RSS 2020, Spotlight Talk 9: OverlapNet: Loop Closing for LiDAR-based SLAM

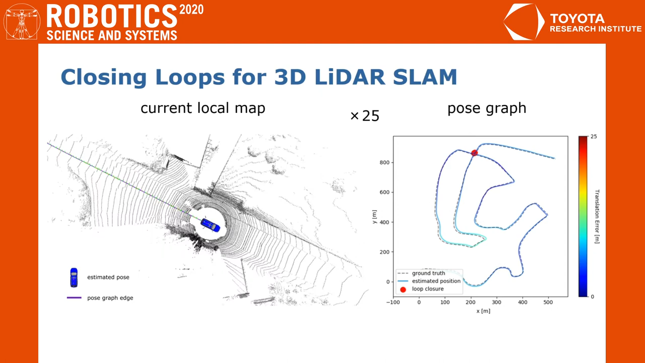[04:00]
Once it finds the loop, the SLAM system can correct the drift and generate a more globally consistent map. Here it shows that our approach can also find loop closures in a challenging situation where the car comes back into an intersection from the opposite direction. Here we show our odometry results in comparison with the original SLAM method.